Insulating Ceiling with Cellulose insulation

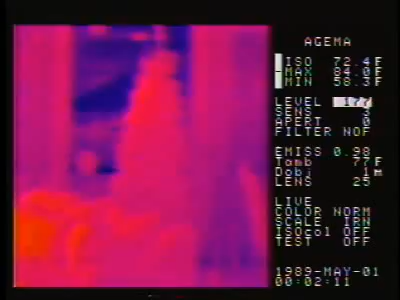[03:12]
So tell us what we're seeing. Well, typically what we see is the colder colors at areas that aren't performing well. So where the insulation or framing members aren't to full thickness or full performance, we see darker colors. And we see a few areas on this tape.
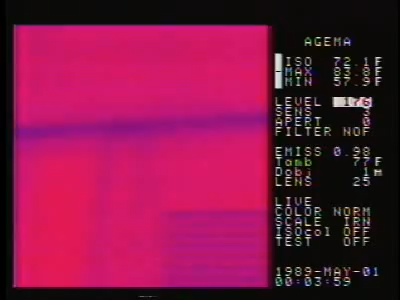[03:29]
This house is a cellulose house. It's also being depressurized with a blower door to about 50 pascals or about .2 inches of water column. And that's the same as about a 20-mile-an-hour wind blowing across the home.
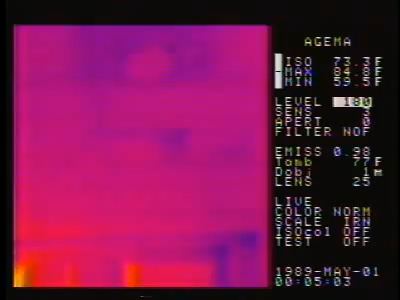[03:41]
Yes, and what it simulates is that we have air infiltration moving into the house from all directions. So this way we're able to assess not only the performance of the insulation, but we're able to find air infiltration areas.
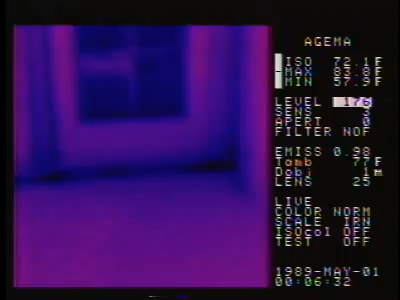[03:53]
Yeah, and as air moves through insulation, it reduces its R-value,